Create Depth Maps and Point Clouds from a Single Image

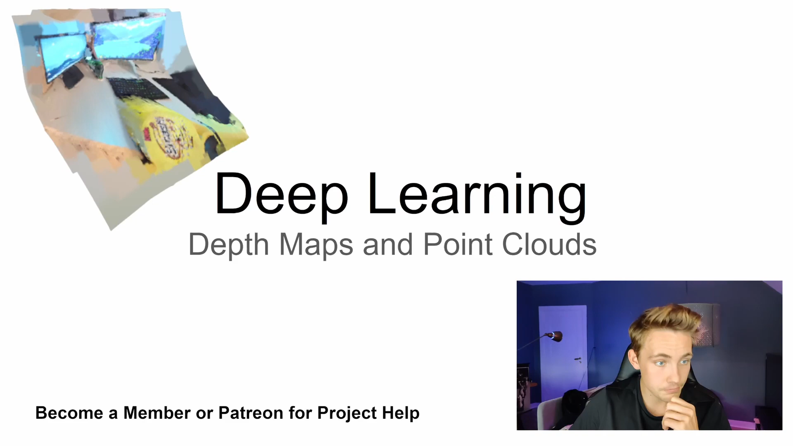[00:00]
Hey guys and welcome to a new video in this deep learning tutorial. In this video here we're going to talk about depth maps and how we can create point clouds with depth maps. So we're going to use a space from hog and face where we're actually going to use a monocular camera. So we're just going to take a single image and then we're going to use deep learning to actually create these depth maps. And then the depth maps can directly be converted to point clouds. But first of all I'm going to hit the subscribe button and notification under the video. Only 10% of you guys watching these videos here actually subscribe to the channel. It's just a single click and it helps me and your channel out in a massive way.